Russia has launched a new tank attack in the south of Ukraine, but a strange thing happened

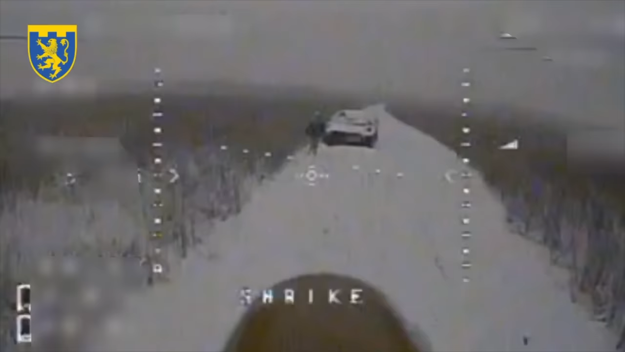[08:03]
Some of them hide under the damaged armored vehicles.
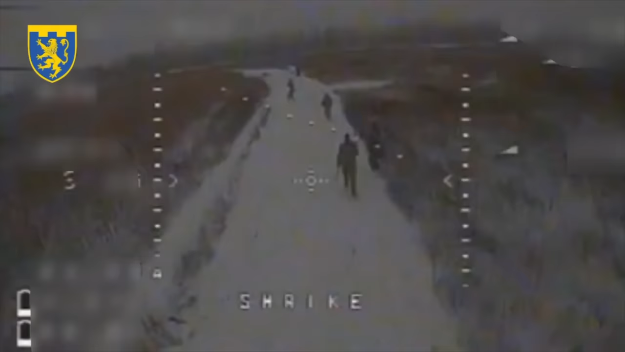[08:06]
But Ukrainian drone operators are aware of this and skillfully direct their drones right at the target.